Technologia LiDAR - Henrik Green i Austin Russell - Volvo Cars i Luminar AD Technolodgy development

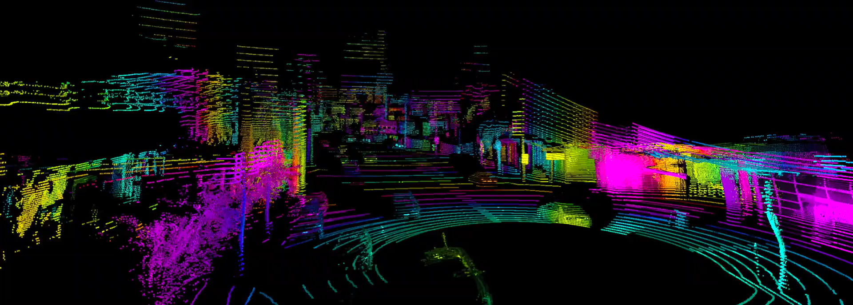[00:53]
What we set out to do at Luminar was build a technology completely from the ground up to be able to solve that.
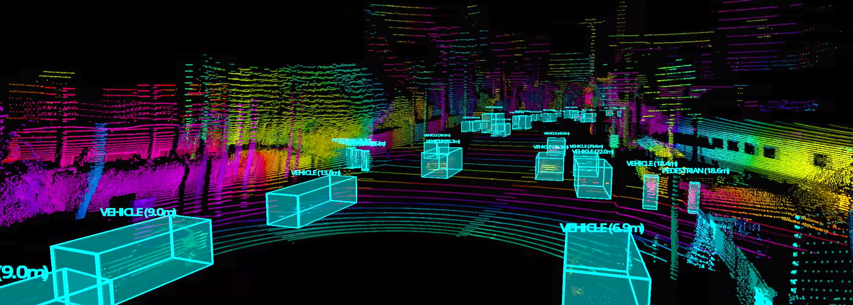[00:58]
We've been working with Volvo to make the most of our LIDAR by enabling detection and recognition of objects out to 250 meters in the distance.
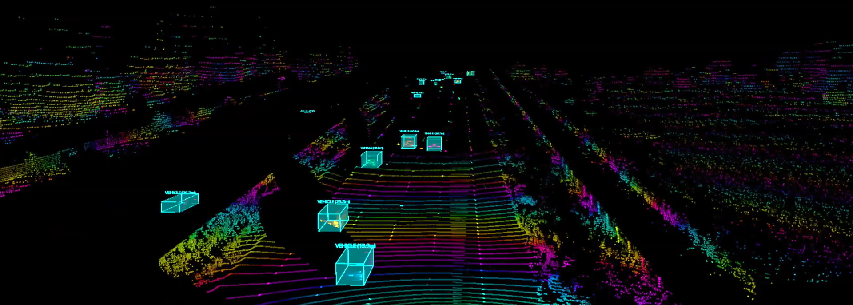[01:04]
That's 10 times further than some of the best sensing technologies out there today.
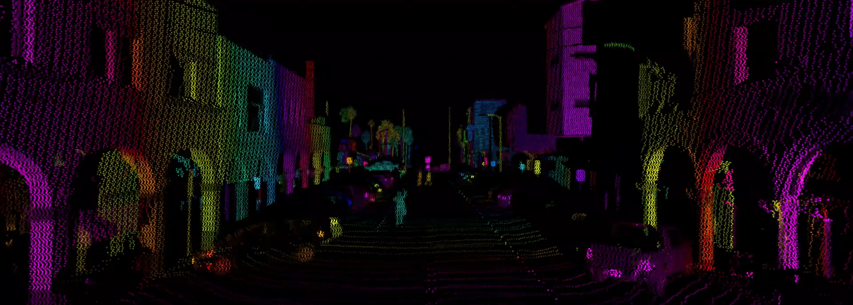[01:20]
Luminar's new sensing platform has become the gold standard in the industry for performance and safety.
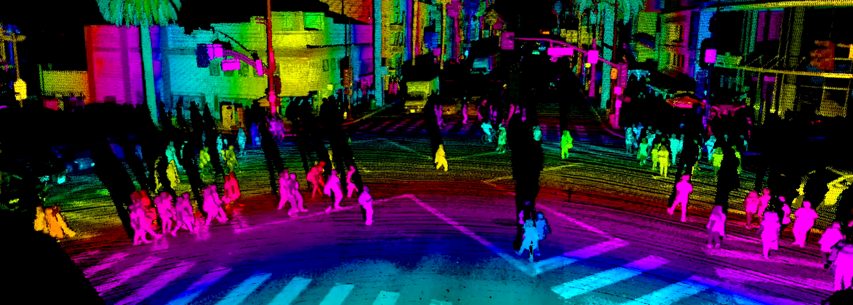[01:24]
It sees near camera-like resolution, which allows for detection of human shapes and actions,
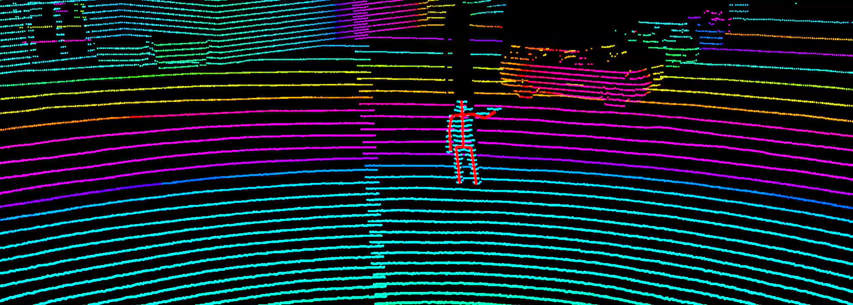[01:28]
which has never been possible before for LIDAR on vehicles.